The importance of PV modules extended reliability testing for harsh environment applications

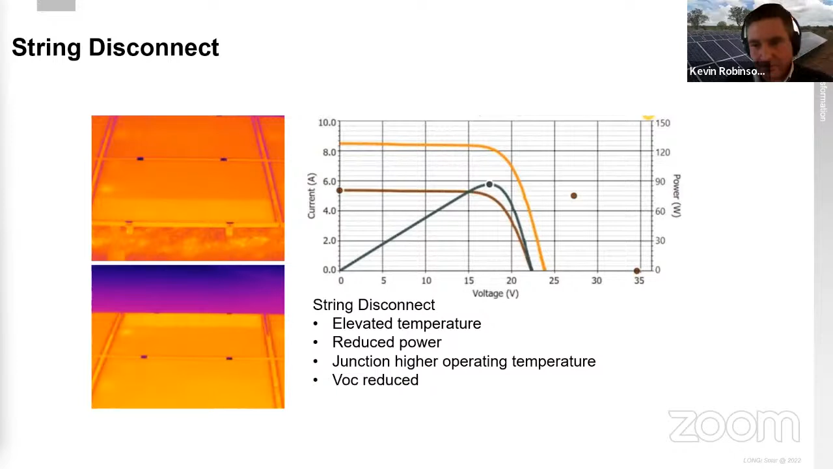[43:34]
What has happened in this case, Tristan mentioned it before, but we can see how the voltage has decreased. So this is data that has been captured by DuPont.